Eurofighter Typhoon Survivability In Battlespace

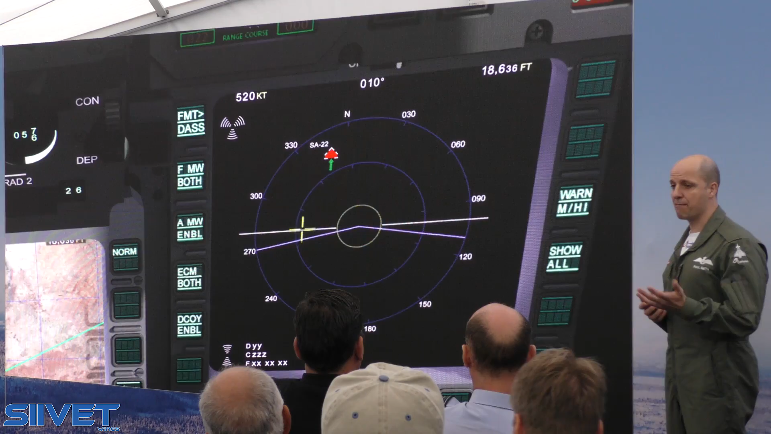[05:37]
Whether the automatic target recognition and location for radar emitting threats,